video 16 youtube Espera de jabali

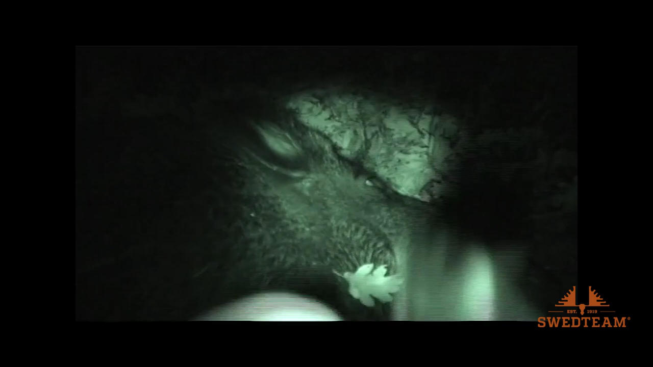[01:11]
Y aquí está el guarda Le he dado bien Vamos a ver qué tal es Bueno,
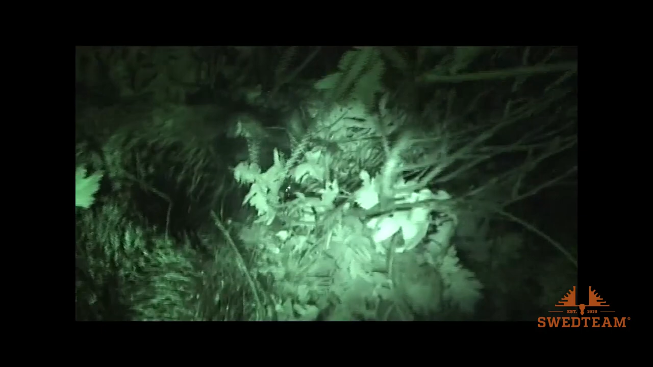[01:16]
es un machete, no es el que yo pensaba que era Vale, pues ya tenemos el guarda